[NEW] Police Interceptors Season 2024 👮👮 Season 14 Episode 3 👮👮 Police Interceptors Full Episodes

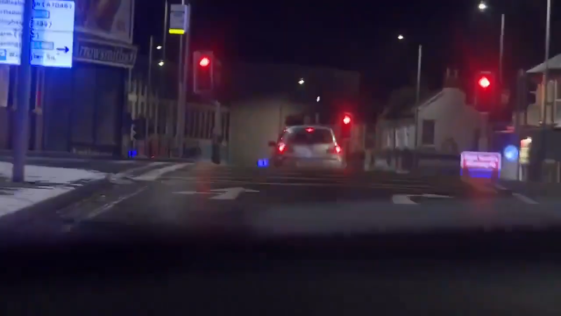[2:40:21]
Speed 50, do the red lights, left. The fleeing driver has taken massive risks on the icy roads in a bid to get away. Heading off-road. Vehicle's lights out, speed 60.
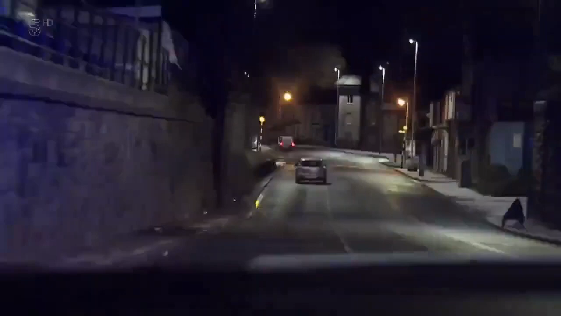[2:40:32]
But eventually, a successful sting brought the stolen motor to a stop.
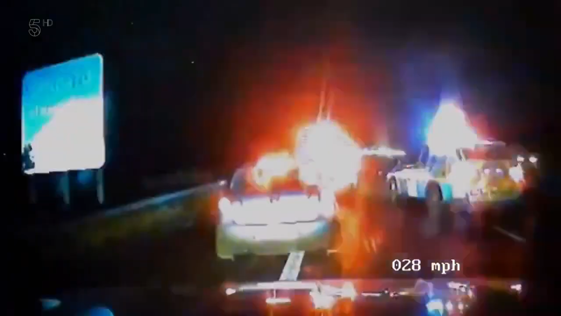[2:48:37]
The other two cars have blocked front and rear. It's been a textbook T-Pack.